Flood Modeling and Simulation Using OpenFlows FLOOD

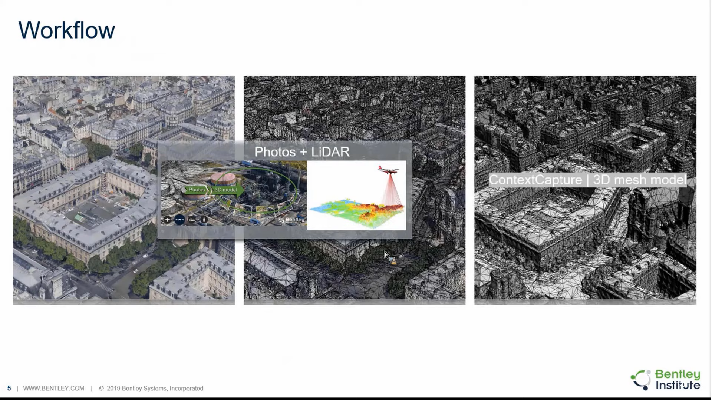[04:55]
build a 3D reality model where you can have a very extremely detailed model of a city or or any region, an industrial area or even a flood plain.
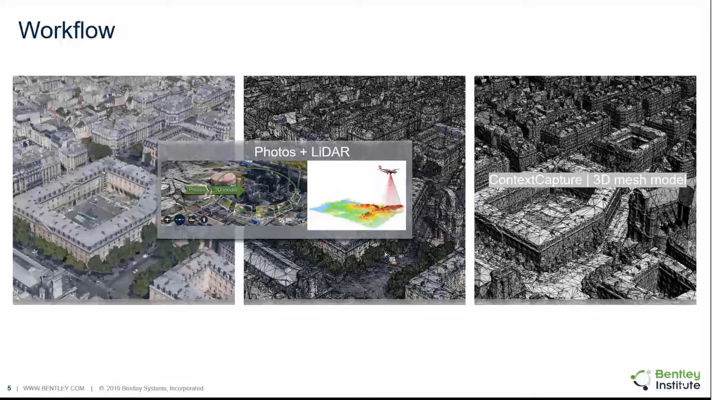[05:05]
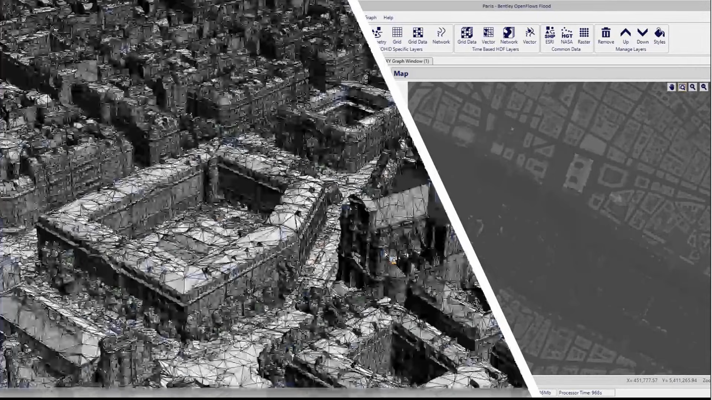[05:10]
And then we can bring this information onto open flows flood directly and we can identify where are the buildings, where are the streets, the pavements, the green areas, trees, etc.
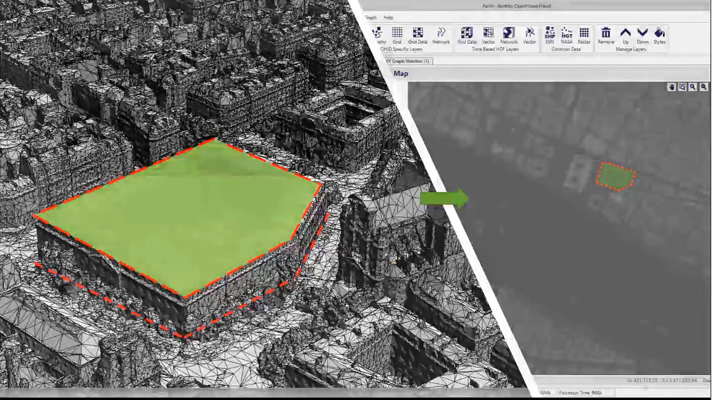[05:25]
And then from there build information in open flows flood, perform numerical simulations of the flood for different scenarios for precipitation scenarios,
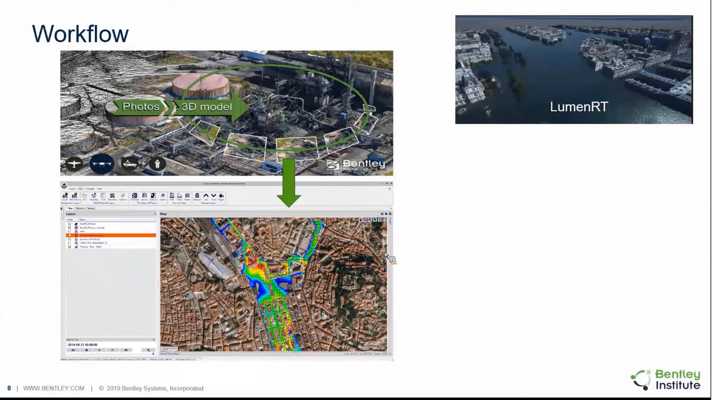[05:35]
ruptured pipes, ruptured dams or levees, etc.
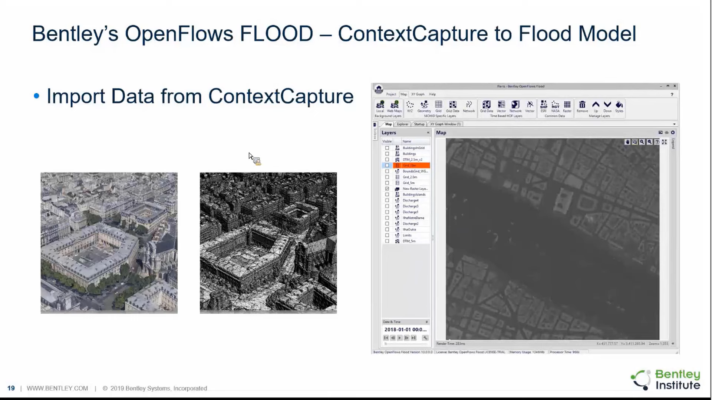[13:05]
And in this case, specifically, we bring information... We import data from context capture.